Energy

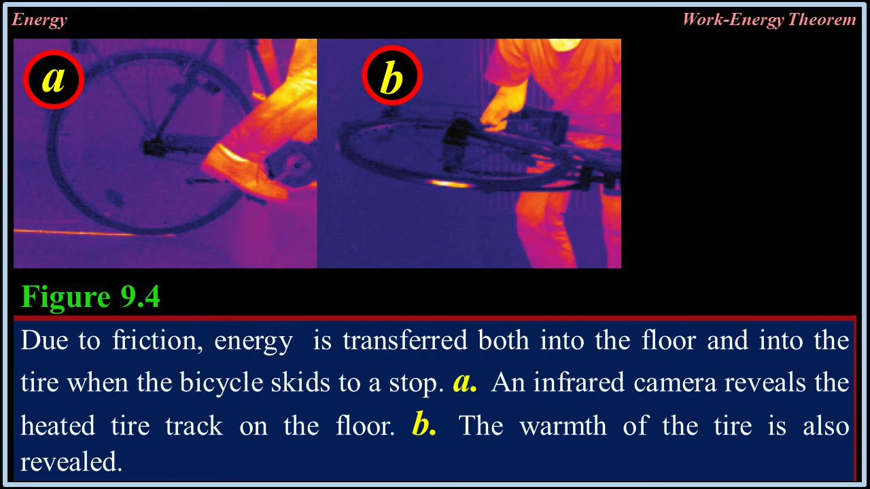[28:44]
An infrared camera reveals the heated tire track on the floor. And B. The warmth of the tire is also revealed. A car moving at twice the speed of another has four times as much kinetic energy and will require four times as much work to stop.